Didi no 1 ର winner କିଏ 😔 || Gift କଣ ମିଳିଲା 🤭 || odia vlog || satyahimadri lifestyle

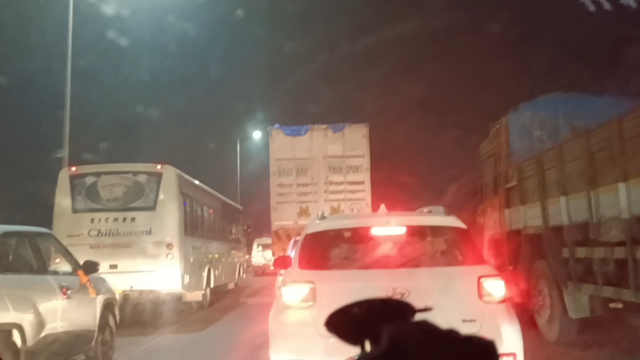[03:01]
ଟ୍ରାଫିକରେ କିଭଳିଆ ଆମେ ଟ୍ରାଫିକ ନା ଆଗରୁ କ'ଣ ଗୋଟେ ହେଇଛି ବୋଧେ ମାନେ ଖାଲି କାର ବସ୍ ଟ୍ରକ୍ ୟାର ଭିତରେ ଆମେ ଫସୁ ଗାଡି ଗଡୁଛୁ କି ନାହିଁ ଆମେ ଜାଣିପାରୁନୁ ରହିଛି ତ ନାଖିଛୁ ଅଧଘଣ୍ଟା ହେଲାଣି ଆସିକି ଆଉ